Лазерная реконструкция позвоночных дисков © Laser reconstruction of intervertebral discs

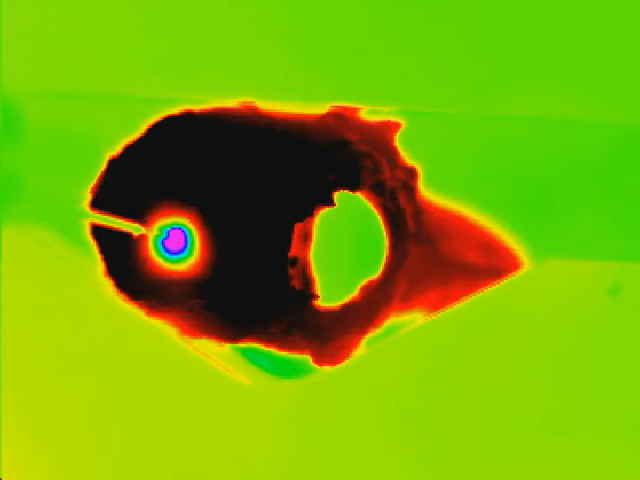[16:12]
Для усиления оптотермомеханических эффектов мы использовали режим временной модуляции лазерного излучения с определенной частотой, а также специальным образом выбранный режим перемещения и сканирования лазерного излучения внутри диска.
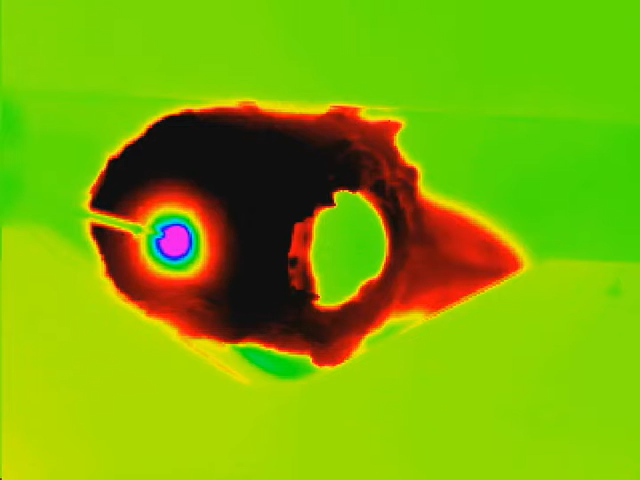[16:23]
Для исследования особенностей формирования температурного поля внутри диска, как в зоне лазерного облучения,